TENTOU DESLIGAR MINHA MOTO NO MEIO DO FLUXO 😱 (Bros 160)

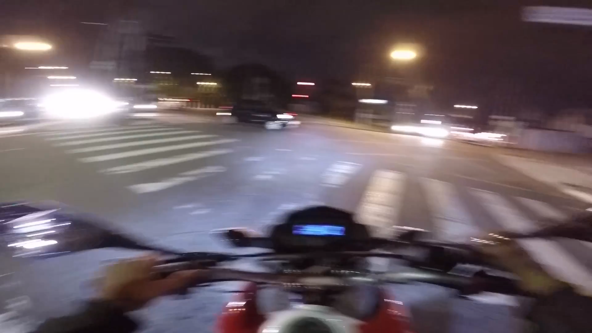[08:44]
mano Tá pingando Tá me molhando aqui Começa a vir chuva Já começa a vir o estresse Junto já Já fico bolado Quando chove, tio Isso aí é louco, mano Se eu soubesse como eu odeio chuva, rapaziada O bagulho só me atrapalha, só, mano Por que não deixa pra chover de madrugada? Tipo, quando eu tô em casa dormindo Quando eu andava de skate Chuvia, já era Não dava pra andar Agora Olha lá Até o alarme da moto fica doido, ó Aí agora eu sou motoboy Chove e é uma bosta pra trabalhar, mano Aí como é que eu vou gostar de chuva desse jeito? Aí vai ter os amantes da natureza aí falando Não, né, mano Tem que chover Que não sei o que Chove de noite, então, mano
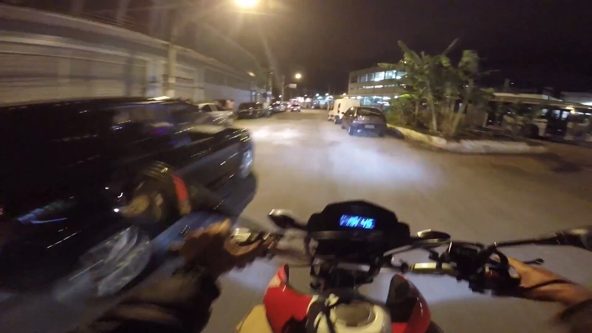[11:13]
É louco, essa rua aqui é Não dá pra acelerar, não Ah, vem maria Ó Ah, não Vou passar ali no meio